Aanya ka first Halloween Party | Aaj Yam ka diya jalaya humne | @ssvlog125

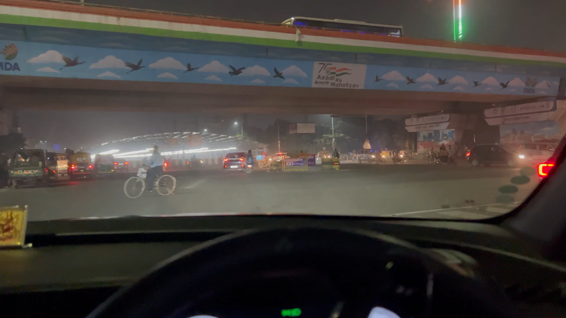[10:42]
हम आपके घर जाएं तो आप हमारे यहाँ राजा की तरह स्वागत कीजिए। क्या गजब लग रहा है, गुड़गांव एकदम सज गया है। दारू का ठेका ज्यादा अच्छा से सजा है।